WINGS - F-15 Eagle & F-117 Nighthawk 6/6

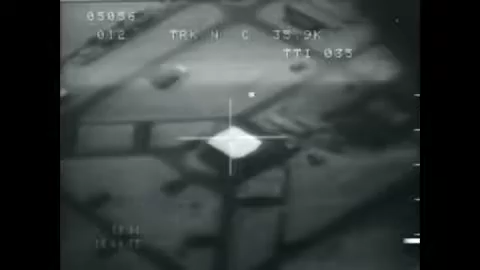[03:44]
The Allies countered by dropping hardened, laser-guided bombs. Eventually, they destroyed 375 of Iraq's 594 impregnable shelters. Chap it, chap it, chap it. Impact, okay? By the ninth day of the war, Iraq's airfields were in ruins.
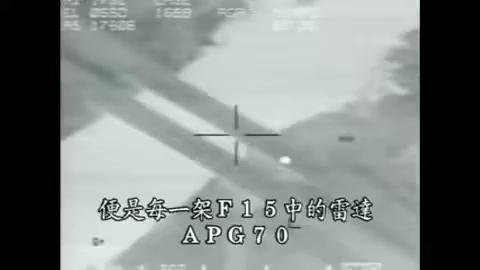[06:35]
When used in the bombing role, this powerful radar gives pilots sharp views of the targets, no matter what the weather.
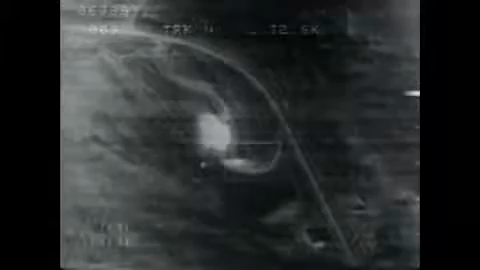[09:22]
The intense air attacks on scud sites did seem to have an impact. In the first five days of the war, Iraq fired an average of five scuds per day.
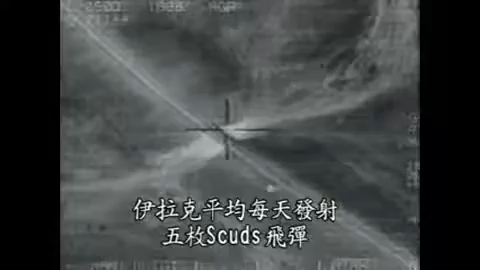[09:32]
In the month that followed, the average went down to one. They flew the best non-U.S.
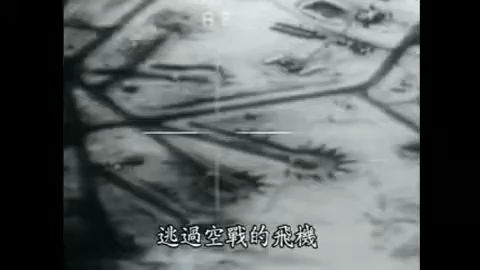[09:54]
Planes that weren't shot out of the sky were blasted on the ground by F-111s and other fighter bombers.
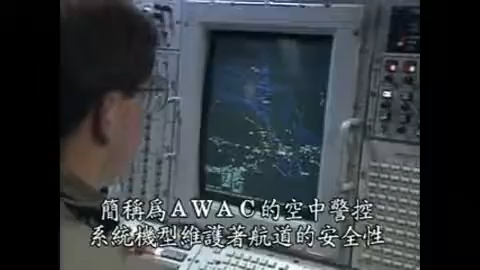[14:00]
Airborne Warning and Control System airplanes, better known as AWACS, kept air traffic straight.
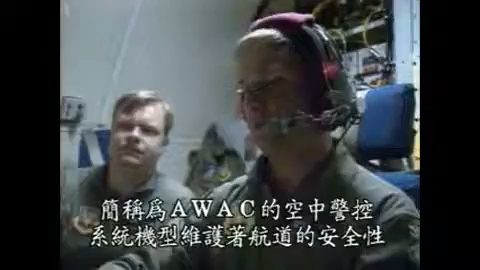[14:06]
Largely thanks to AWACS, there were no air-to-air friendly fire incidents during the Gulf War.
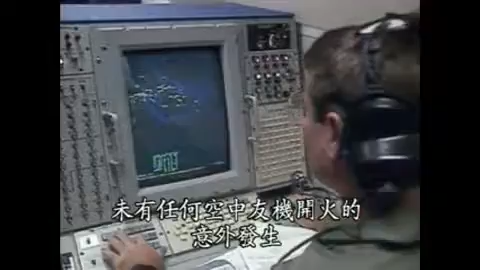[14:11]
Not data coming in, with no symbology. When AWACS spotted enemy planes, they sent F-15s in for the kill.
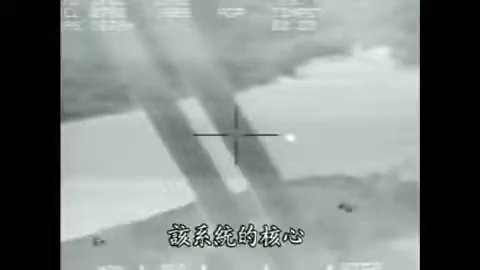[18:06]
The heart of the system is the same radar in every F-15, the APG-70.
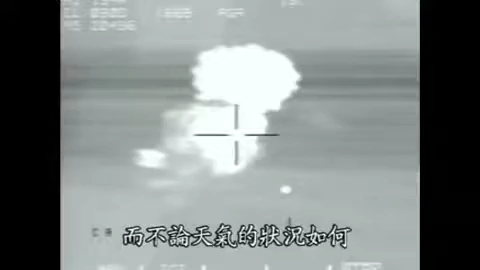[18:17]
F-15Es were the only planes in the Gulf that carried fully functional lantern pods.